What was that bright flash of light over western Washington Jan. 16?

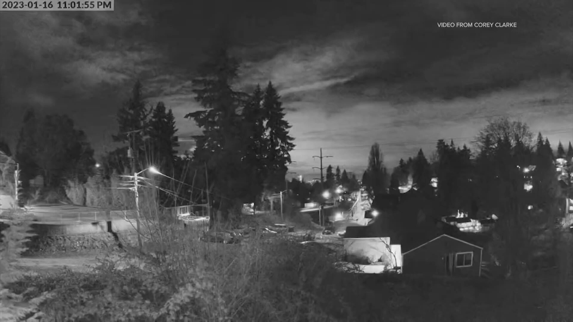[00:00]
Captured in black and white surveillance video, proof that Corey Clark's backyard in Seattle's Rainier Valley neighborhood did in fact light up late Monday night.
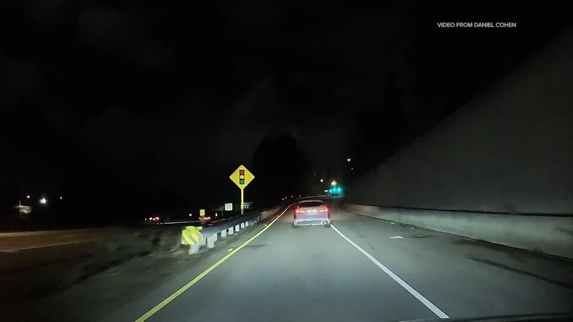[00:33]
A few miles north and another sighting.